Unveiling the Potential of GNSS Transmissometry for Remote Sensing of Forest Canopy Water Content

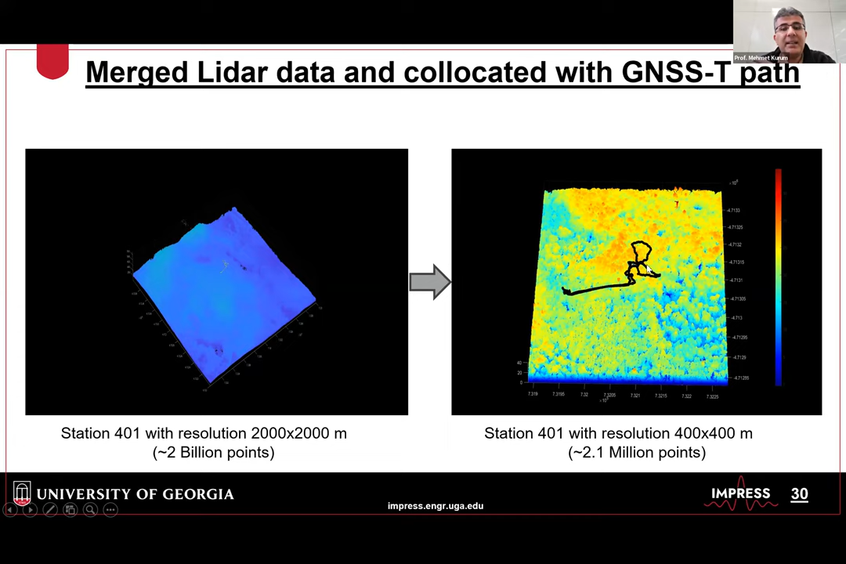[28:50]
You can see it's a almost two kilometer by two kilometer area, almost 2 billion points. And then we cut that area into 400 meter by 400 meter. And this black pad is the path that, you know, we, uh, sample the vegetation with our robotic system, still 2.1 million points. It's a lot of points there. Um, so what we measure is the satellites at different locations.
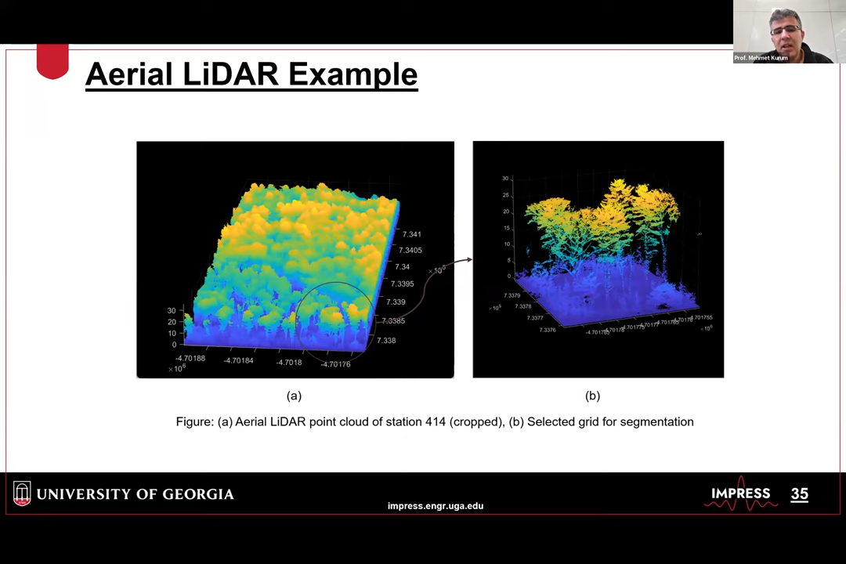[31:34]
And also, as I mentioned, there are more, there, the data is more than points because there are architectural information is right there. And basically you can segment the trees, uh,
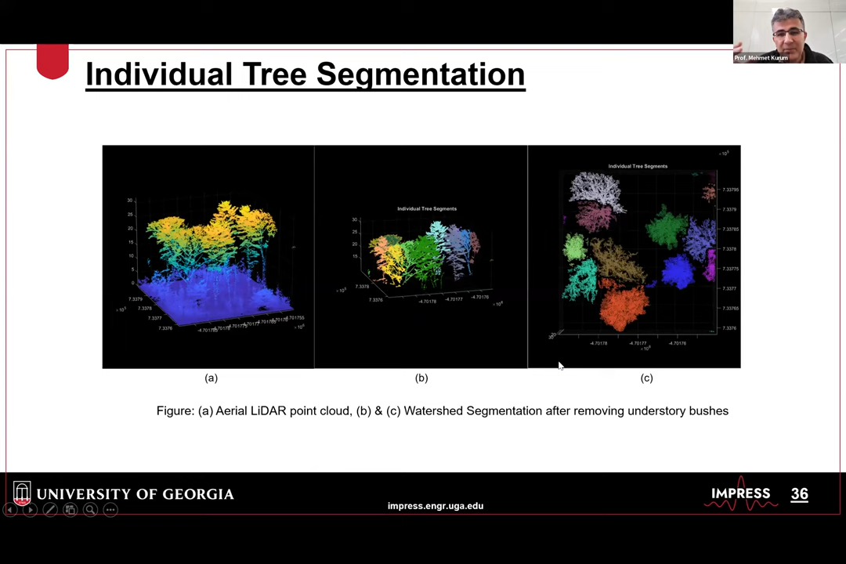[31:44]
in the scene, and you can work each tree separately. And this is, you see an example tree right here. Basically you can convert those into, uh, you know, cylinders, which we use in, in our electromagnetic models. Uh, and then from those, you can get like these vegetation parameters, and then you can try to correlate them, uh, with the VOD measurements. So there's some rich information in that LIDAR data.
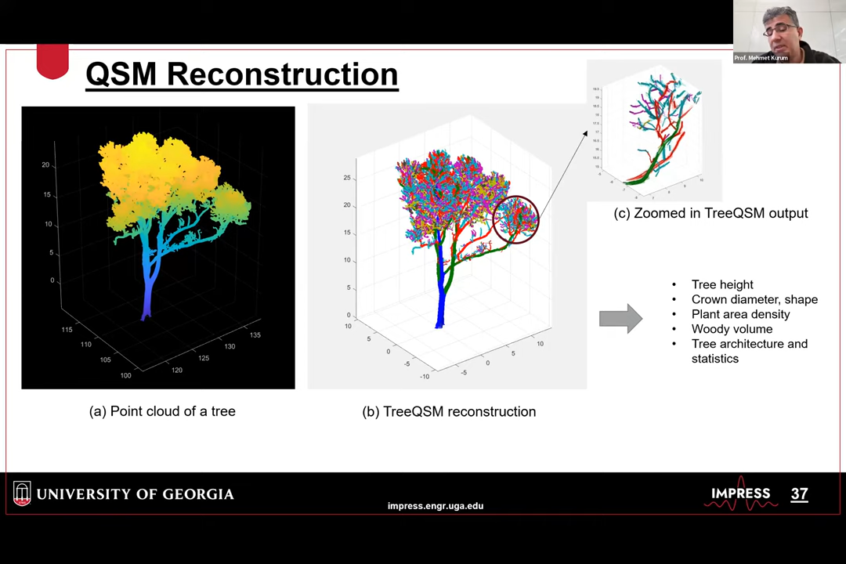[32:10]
We're still working on trying to exploit and understand how, uh, the VOD is depend on the, the kind of architecture. This is, I'm putting this slide again, just to remind you that the LIDAR data can provide you, uh, those architectural information.